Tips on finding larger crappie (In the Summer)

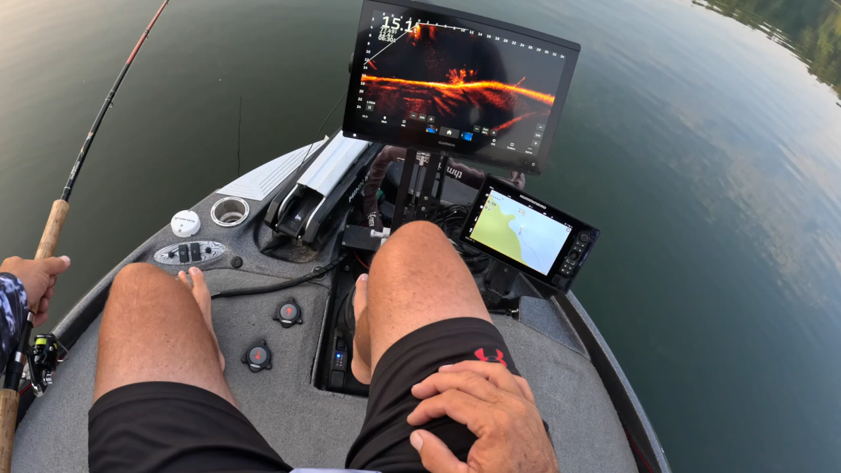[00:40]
see at the and probably about exit episode maybe three of this series but we're building up a freezer for this huge fish fry
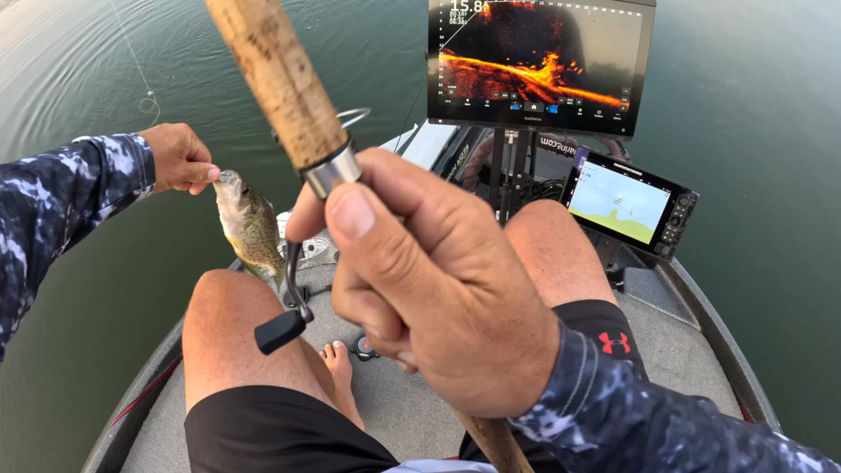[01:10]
all right first keeper of the day how about keeper for our fish fry right there too small even that's too small for a fish right now i generally like a small fish for fish fries i don't like to keep the big ones i like to have just the nice size eater size
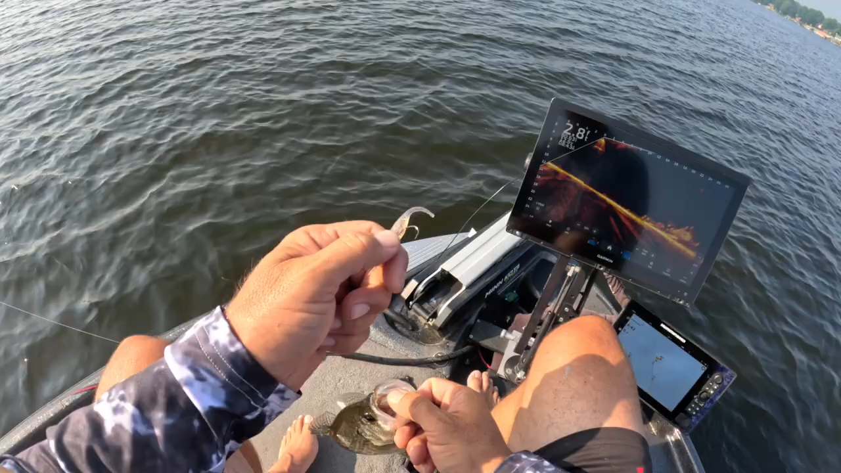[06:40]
uh on the website black 1 32nd ounce head seems to be working see dropping down right there guys working the crappie brakes right now slowing down